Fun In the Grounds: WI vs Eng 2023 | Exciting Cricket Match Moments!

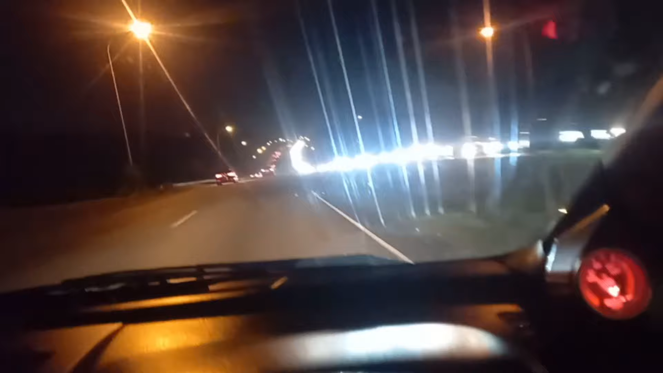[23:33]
Look at the traffic coming up the road, watch it. Jesus. Look at that. Traffic by traffic. All the way up. Well, be safe, people. Be safe on the road. Take all your time. I'll let you reach, alright? Just a little late.